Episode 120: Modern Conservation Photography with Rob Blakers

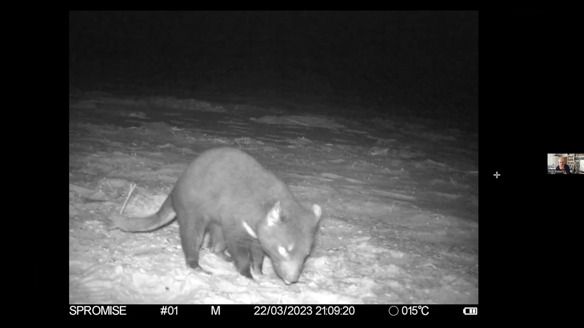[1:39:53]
the perimeter of the island we put up a motion sensor camera and there's one right there looking very cute and currently although it's you know genetically the the devils on robbins island is linked with the devils on the mainland currently it's devil facial tumor free and if it's a causeway if there's you know vehicles going to and fro it's much more likely that um there'd be you know transmission of the facial tumor to the to the this you know haven for tumor free devils at this point